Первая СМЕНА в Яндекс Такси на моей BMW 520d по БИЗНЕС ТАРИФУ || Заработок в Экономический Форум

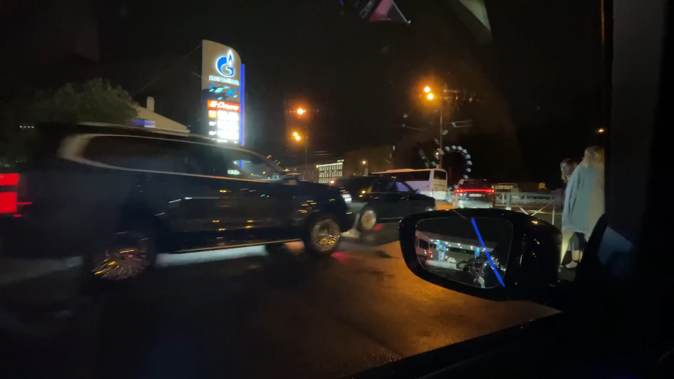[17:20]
Ну, в общем, как-то так. Заправились, теперь можно мне, наверное, ехать. Наконец-таки. Налево. А там перекрыт дорогу. Да? Да. А что такое? Ну, так...